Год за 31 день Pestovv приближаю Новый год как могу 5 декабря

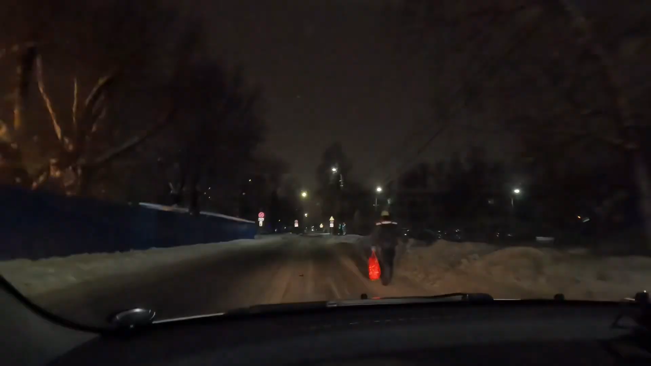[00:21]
на нашем перекрестке буквально столкнулись два автобуса и поэтому я решил объехать по соседней улице благо здесь даже теперь и светофор видали пусть она маленькая но светофор теперь есть но раньше пользовался ей тоже ну как и многие в объезд наши по границе горького потому что